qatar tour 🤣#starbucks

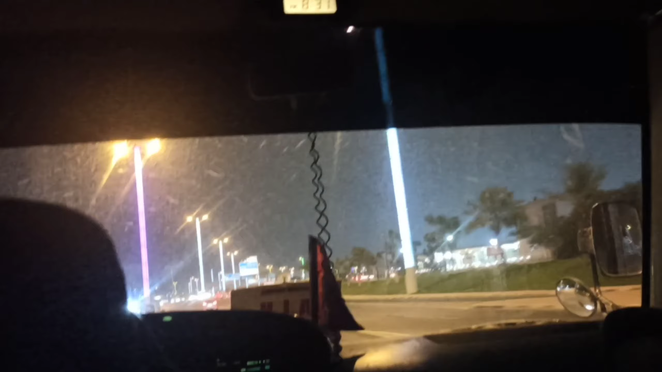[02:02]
You take the correct pillar runes and pole.
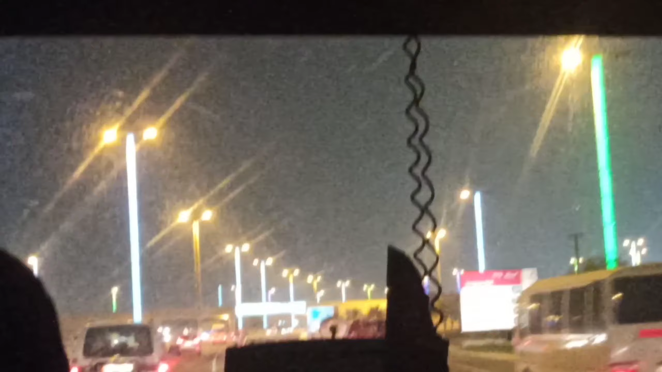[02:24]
Every time color change when you can green, color red, color blue, color every color on the but then every time it's changeable.
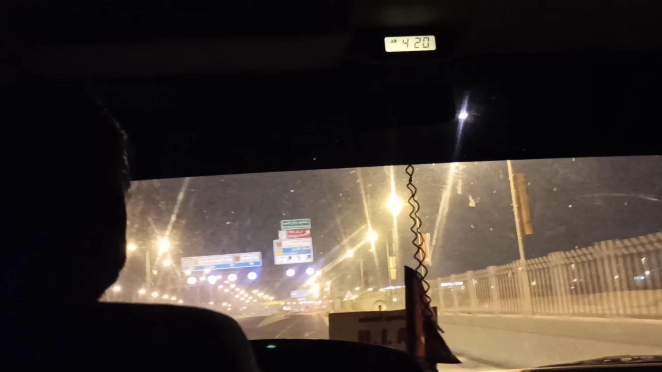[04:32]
लाइटहरु देखिन्छ हैन एन्ड देन इट लुक्स ब्युटीफुल द सिटी लुक्स ब्युटीफुल क्लीन अनि कतार भएको लाइक सराउन्डिङ लुक्स ब्युटीफुल व्हाट्स अप फाइनली एयरपोर्ट पुगे सो सी यू गाइस आफ्टर ड्युटी बाइ बाइ Hi, welcome back.